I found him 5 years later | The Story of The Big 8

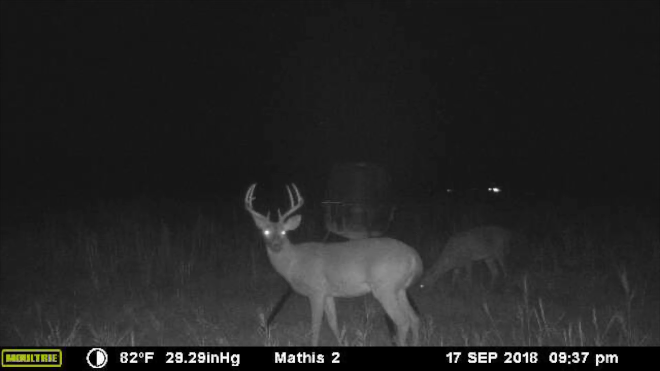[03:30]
This would have been one of my biggest deer, for sure. And would you look at this guy?